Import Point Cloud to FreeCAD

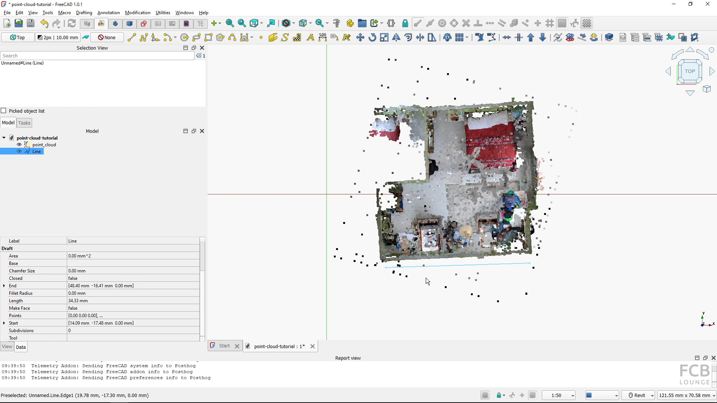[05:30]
because by default free cat imports the units as millimeters now if i wanted to see just the part of the point cloud i could use from the bim workbench i could use the section plane but first i will deselect the line and now i will create
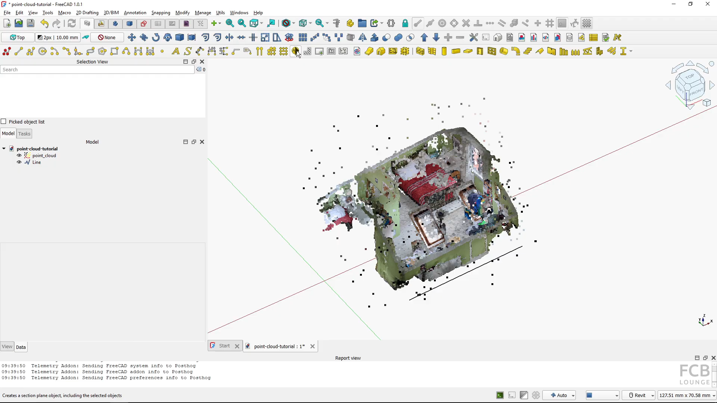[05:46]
the section plane and you can see that it's created like so
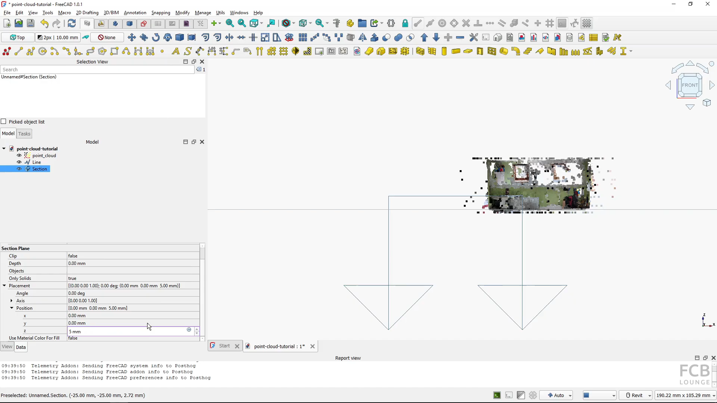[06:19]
value to let's say 10 millimeters and now i will turn the section on so in the view i will change
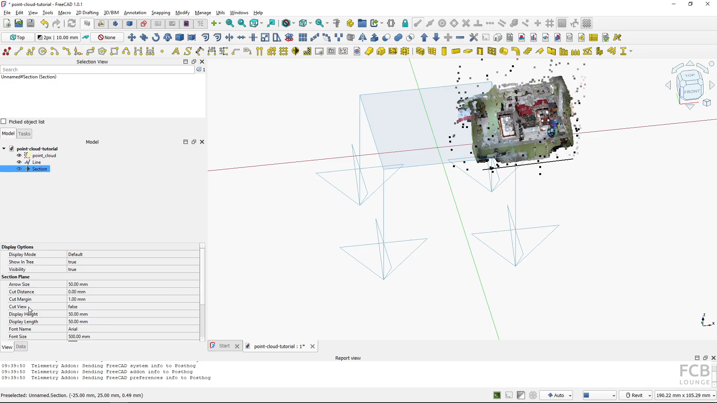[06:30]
the cut view from false to true and if i click here you can see that the
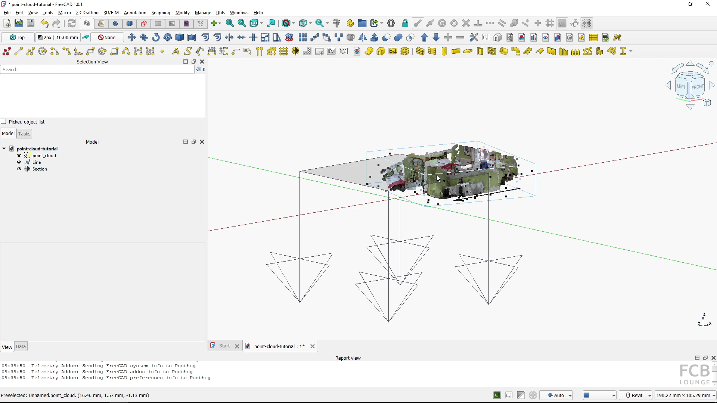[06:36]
section plane actually cuts the the point cloud so
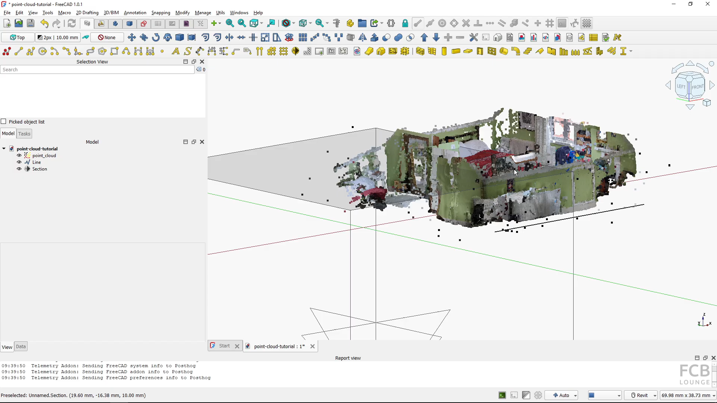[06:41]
this might be useful and it's non-destructive you can use the section plane i will now change it to false and hide the section
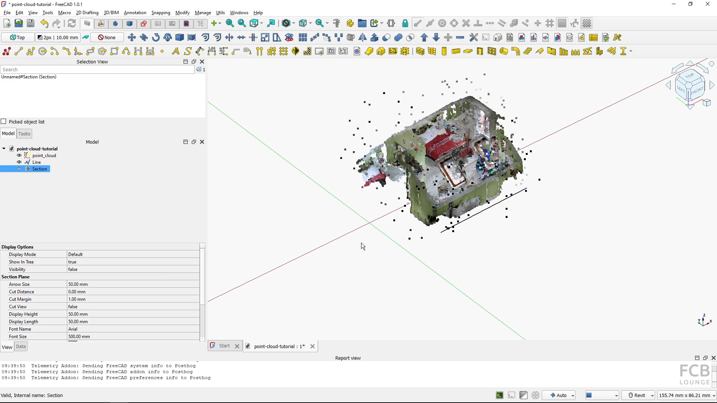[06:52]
plane and uh what you can also do is
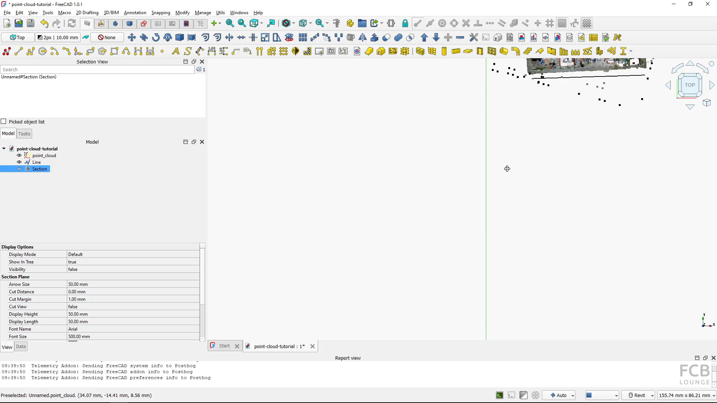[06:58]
get rid of some of the points that you don't want to work with in your project so let's say let's say i wanted to to get rid of this part of the of the point cloud
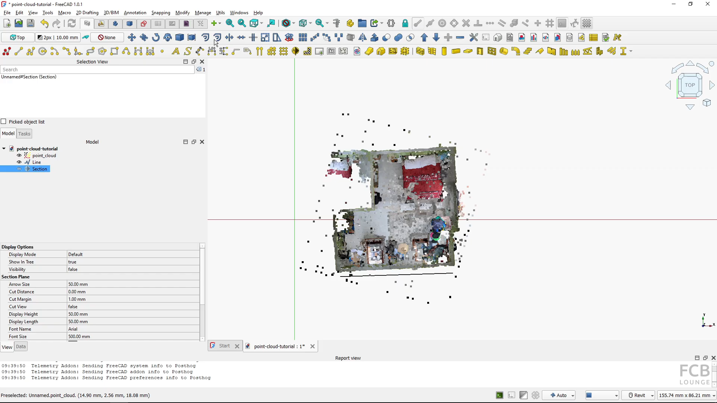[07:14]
uh i could go back to the points workbench and i could i will select the point cloud and i will use this tool cut point cloud but be careful this cuts off the points and it's not reversible you can see that i've got the scissor symbol and now i create a polygon so if i click here and i will click here
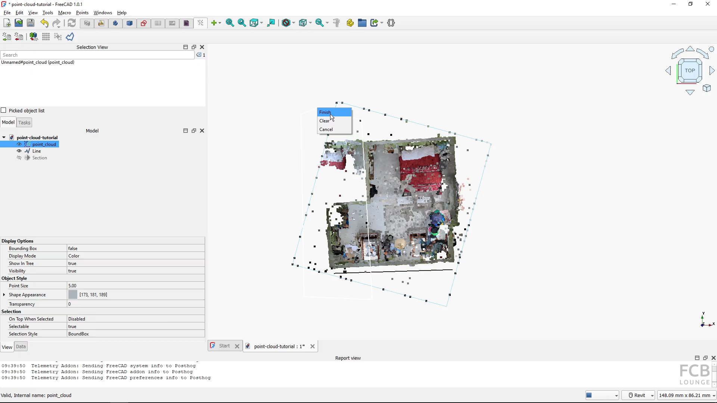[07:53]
click here click here click here and to actually cut these points away which are inside of the polygon i will right click and select finish and you can see that these points are
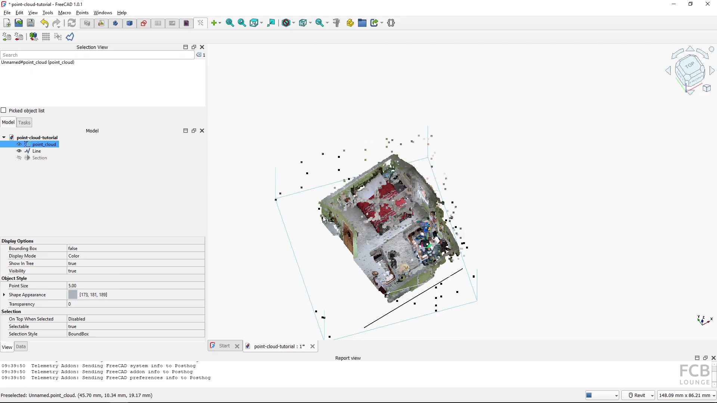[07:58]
taken away and uh again be careful because
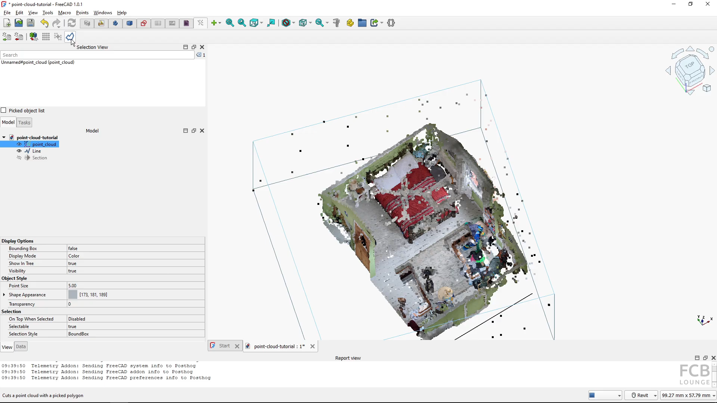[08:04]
this action is non-reversible so now actually from the top view
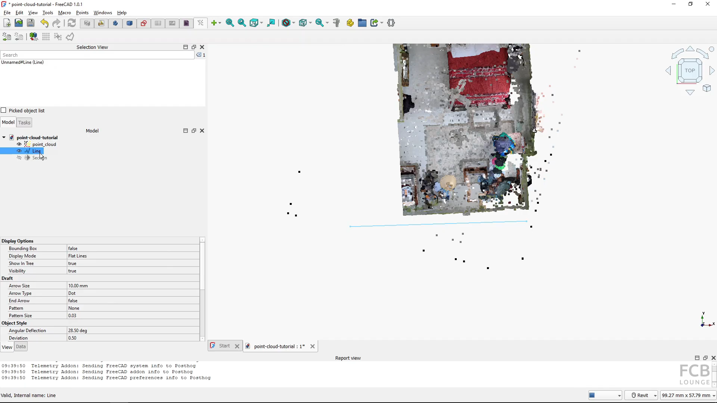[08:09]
let's say i wanted to create the basic outline of the room so i could fire up my wall tool and create walls
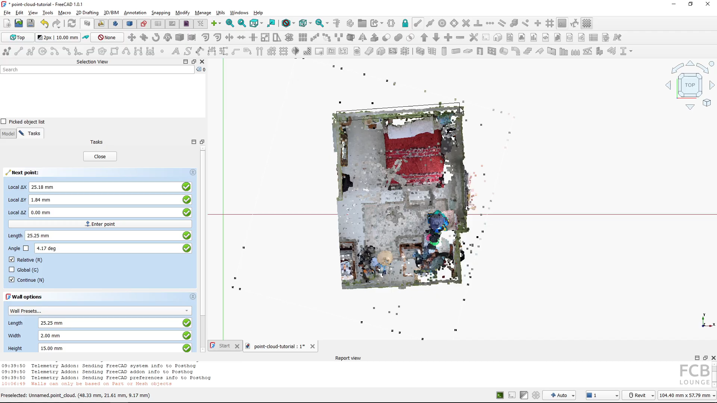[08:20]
based on uh based on the based on the point cloud so then if i look around you could see that i can create a model around the around the point cloud and it's a free cat model now the last thing i will show you as a free cat
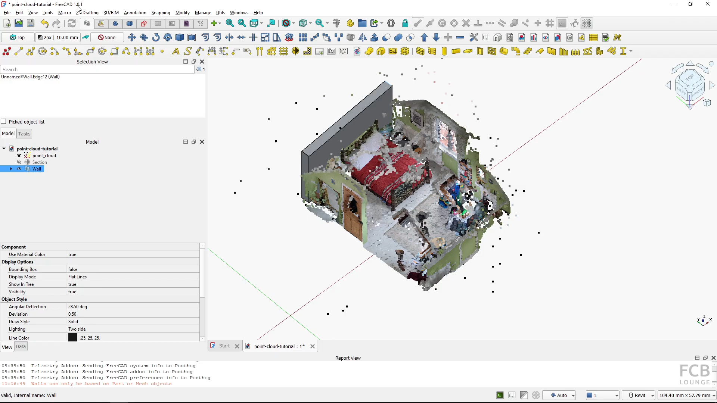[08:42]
1.0.1 uh importing e57 files has a little bit of a catch so if i create a new file